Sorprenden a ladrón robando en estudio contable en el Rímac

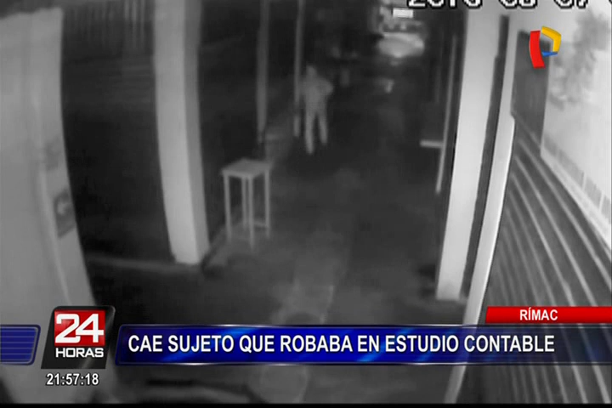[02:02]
tal como se puede apreciar en estas cámaras de seguridad de un mercado ubicado frente al estudio contable.